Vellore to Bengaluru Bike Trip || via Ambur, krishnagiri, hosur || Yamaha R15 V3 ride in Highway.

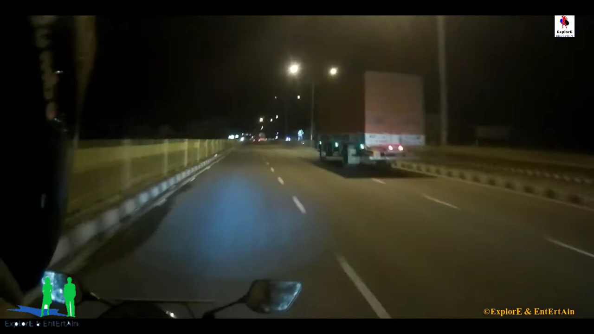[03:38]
This is the National T8 and Highway of India,
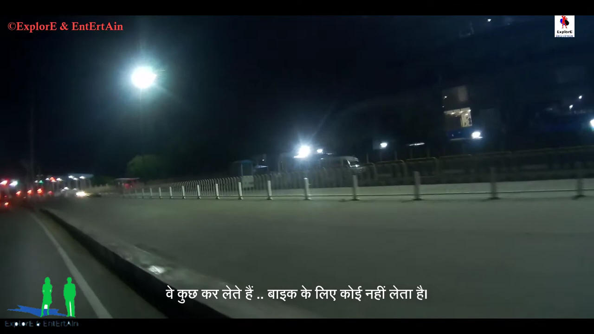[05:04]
Right now we are in NH7, National Highway 7, why are you stopping?